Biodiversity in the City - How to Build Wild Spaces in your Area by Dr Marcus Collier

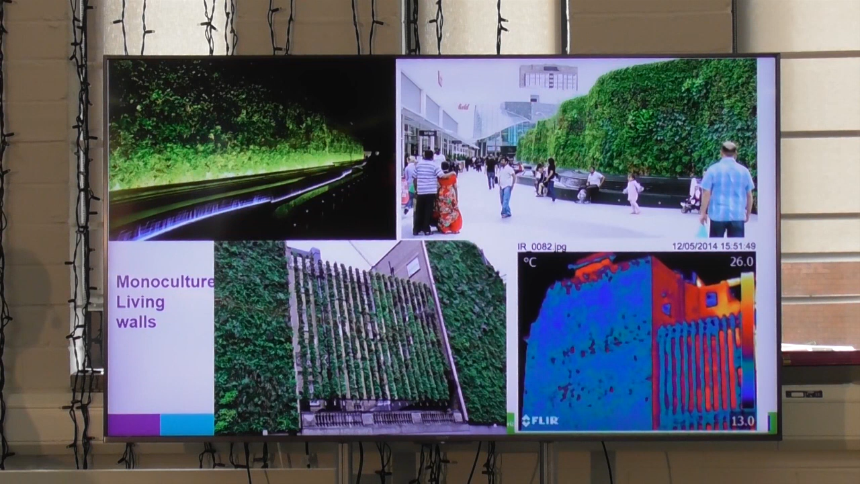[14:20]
On screen: scale top 26.0°C, scale bottom 13.0°C
These are fantastic at keeping heat. This is a hotel in London. And we use thermal scanning here to show. You can see the heat escaping through the bricks here at 26 degrees and 13 degrees,